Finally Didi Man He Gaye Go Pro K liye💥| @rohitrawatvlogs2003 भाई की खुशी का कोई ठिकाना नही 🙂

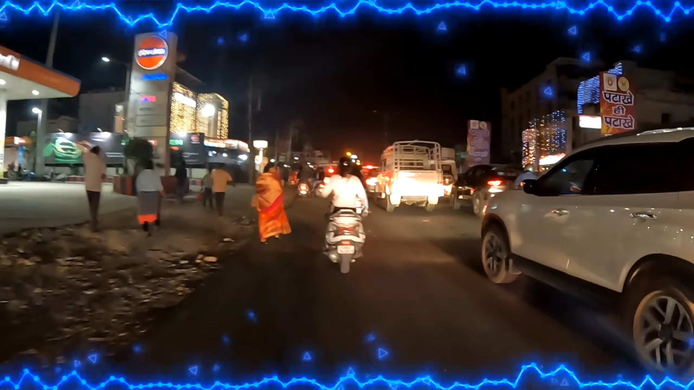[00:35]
आप देख सकते हैं यार, यहाँ पे रिच बना है, बहुत ज़्यादा भीड़ लगी